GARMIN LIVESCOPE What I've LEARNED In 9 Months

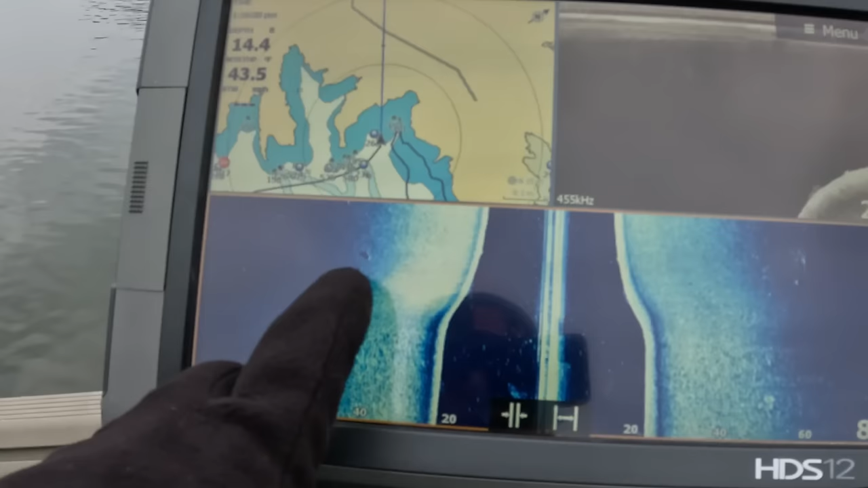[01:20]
you know that looks like a rock or stump and there's a few maybe fish kind of speckled along the bottom here there's a little bit of roughage right
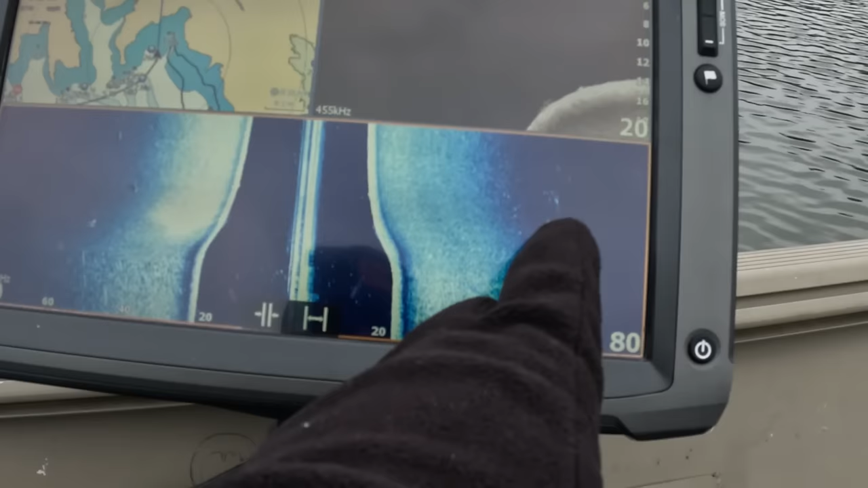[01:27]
there possible fish and stuff but really not anything that jumps out we're going to
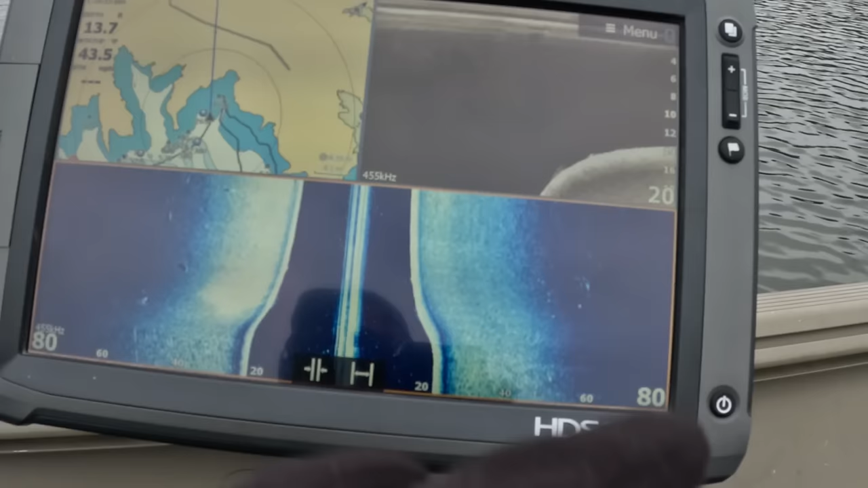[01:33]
go up there and put the trolling motor down and pan around so remember this picture
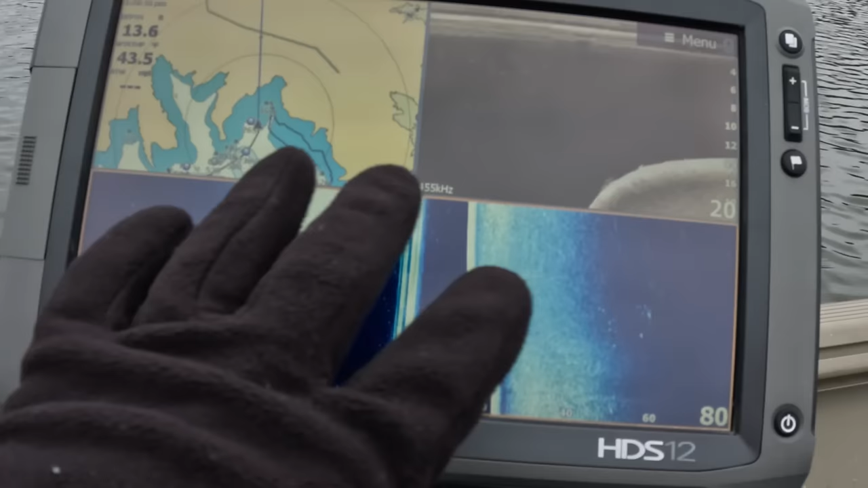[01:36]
right here what you're seeing and then we'll put that live scope down and it's going to let us know what's actually down there swimming around that was my northern axiom
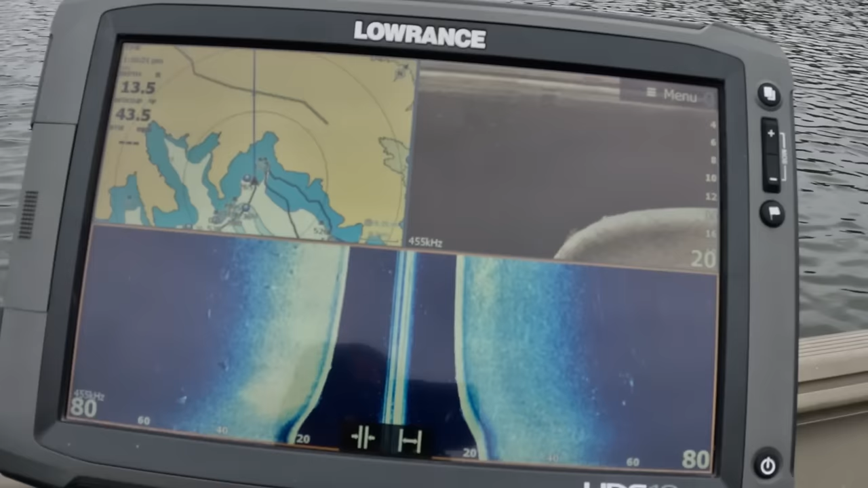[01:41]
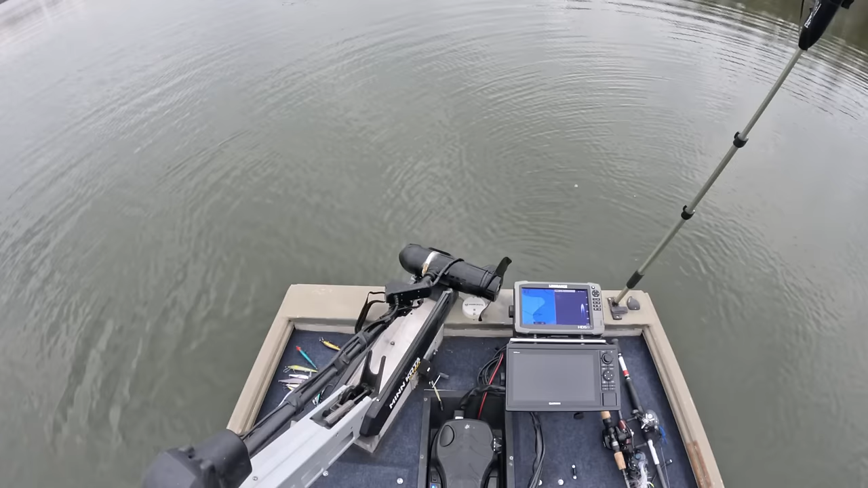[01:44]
all right let's turn on this live scope the same spot we just stopped at when i was scanning with the side scan and stuff we'll turn this on see boom just like that already you see a little group of fish down there
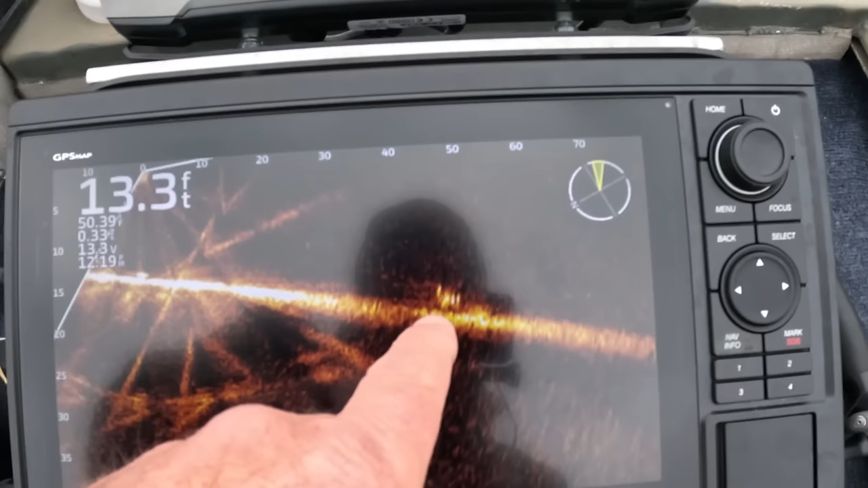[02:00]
On screen: depth 13.3 ft
it's most likely some crappie down there we'll just pan this head around you got fish right there there's a little fish you can
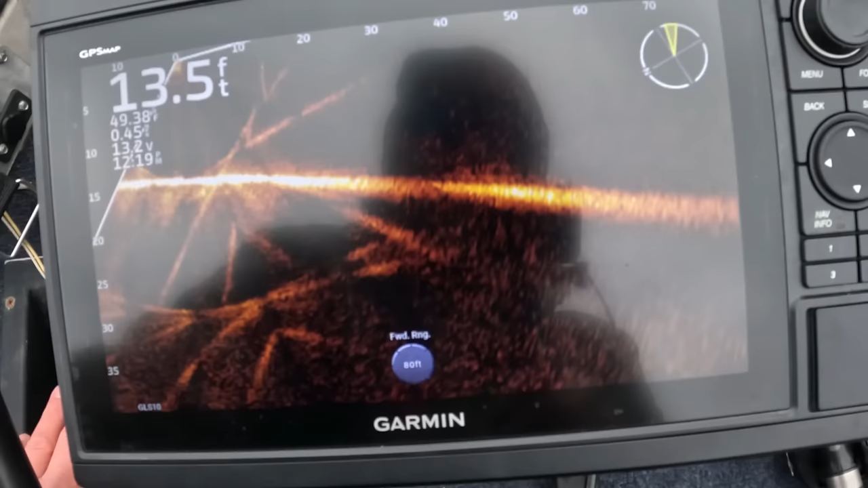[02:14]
On screen: depth 13.5 ft
just see him he's kind of blending in but it'll get hot right here you got a couple fish off in the distance so i
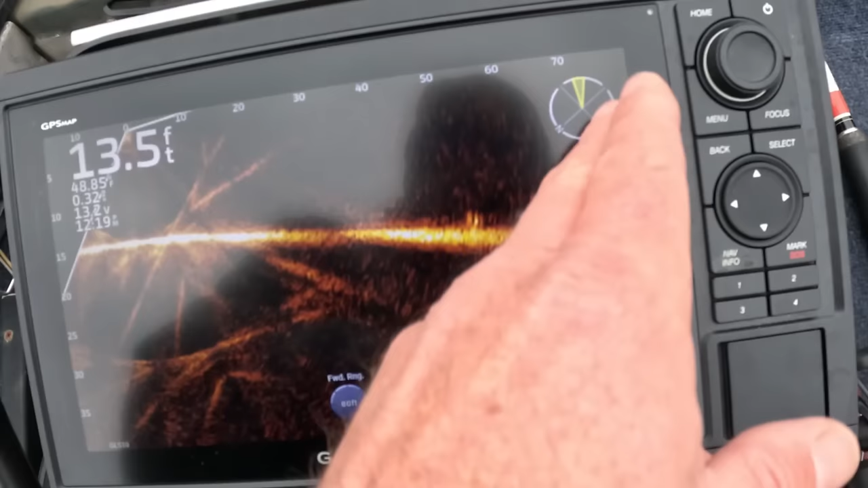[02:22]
On screen: depth 13.5 ft
got this set out at 80 feet my depth ring is 80 feet or my forward ring is 80 feet here's some fish showing up right here on the graph you couldn't really see
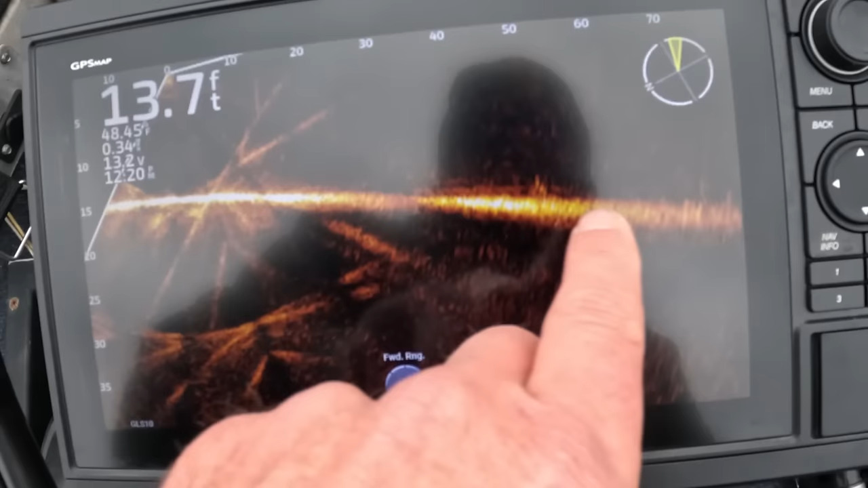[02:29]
On screen: depth 13.7 ft
these fish with the side scan um you could kind of see something was down there but you couldn't really tell exactly what it is the forward facing sonar you can definitely
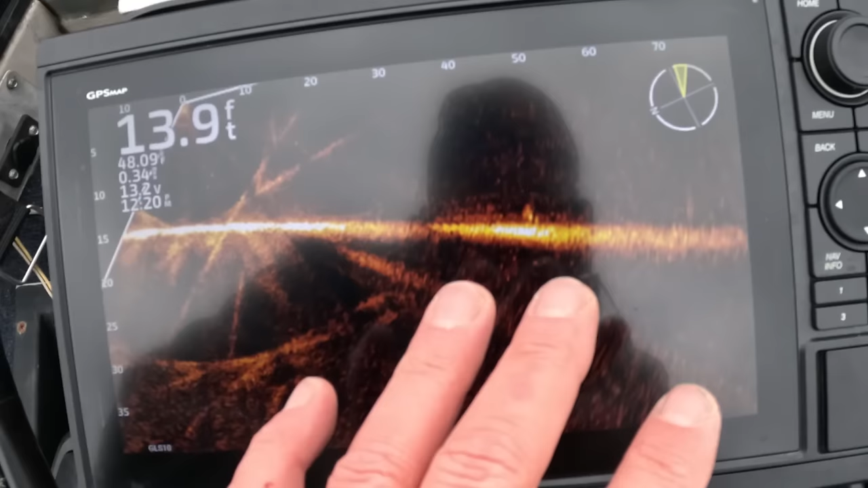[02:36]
On screen: depth 13.9 ft
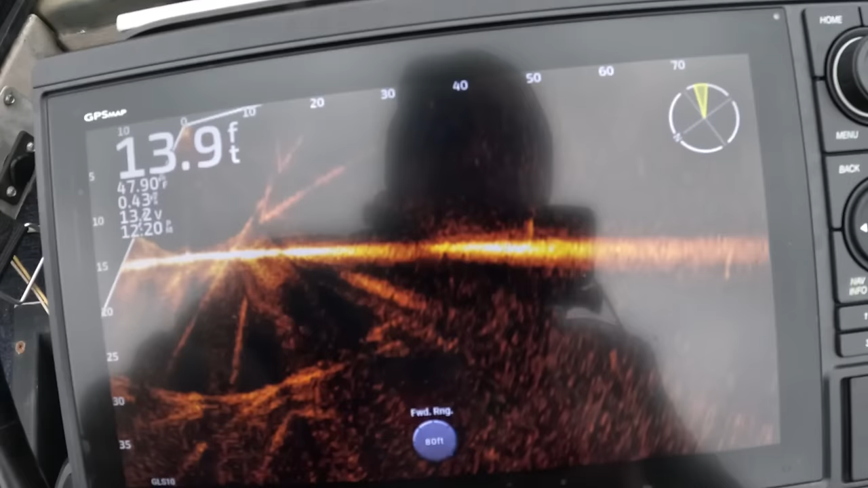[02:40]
On screen: depth 13.9 ft
tell there's some fish down there on the bottom swimming around and that's one of the amazing things about this is how many fish like right here that's crazy
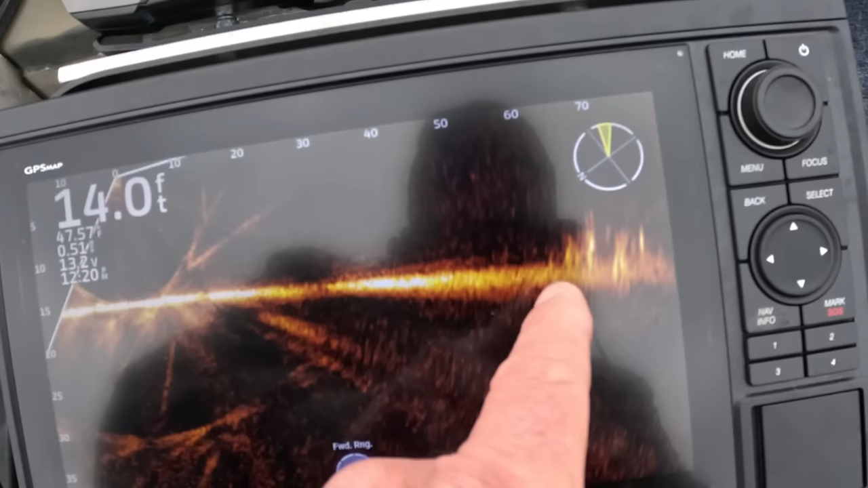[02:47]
On screen: depth 14.0 ft
um that's actually brush pile with some fish in there but
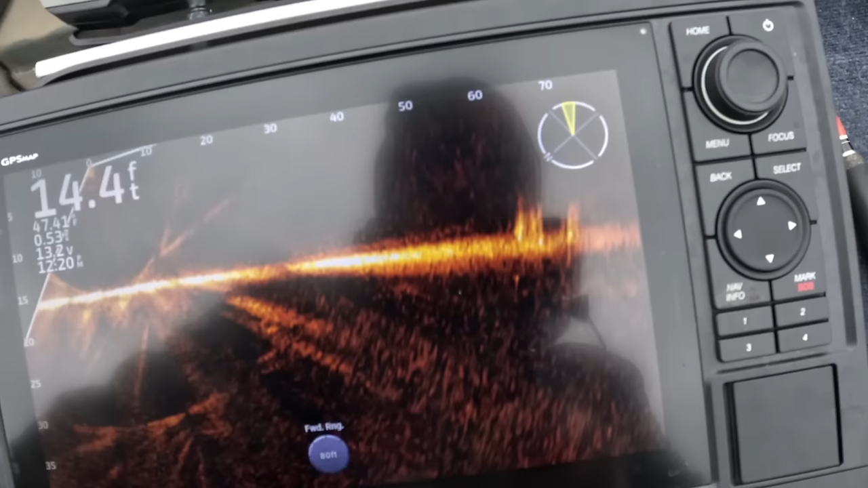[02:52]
On screen: depth 14.4 ft
these this is all going on underneath the water and you wouldn't really know that until you drop this forward facing sonar and have a look around
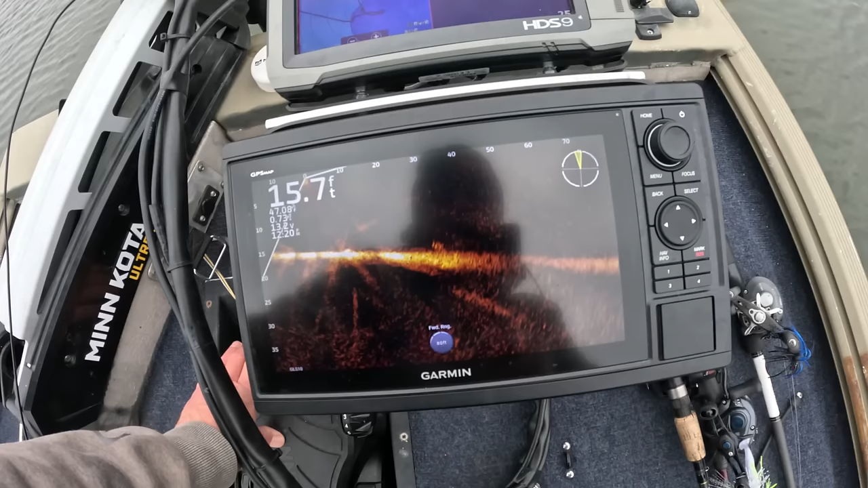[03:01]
On screen: depth 15.7 ft
and you can go down the bank just in a go out in open water um just idle around drop your trolling motor and